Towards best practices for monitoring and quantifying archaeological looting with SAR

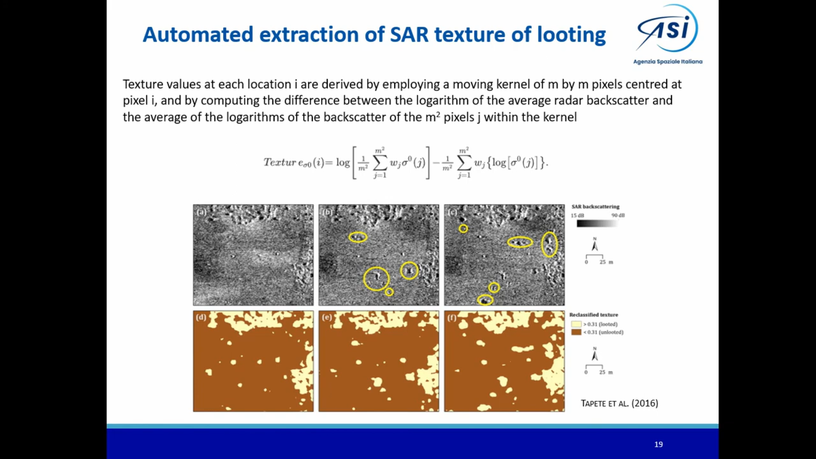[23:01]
So you imagine a virgin soil that has not been excavated yet is normally nearly flat. But if we have looting goals, this is an increase of surface roughness and therefore based on this geometric and morphological property, we are able to extract the position of new looting goals at very high detail, in this case at one meter resolution. And we can also build some interpretation keys that include not only evidence of new looting goals, but also backfilling and reworking. That's something that in the literature has been overlooked, because looters tend to repeat their action and
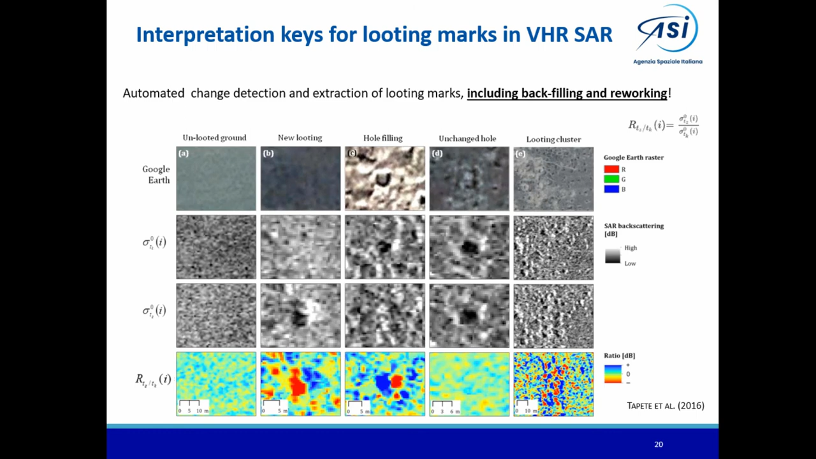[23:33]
sometimes new looting goals backfill the previous ones.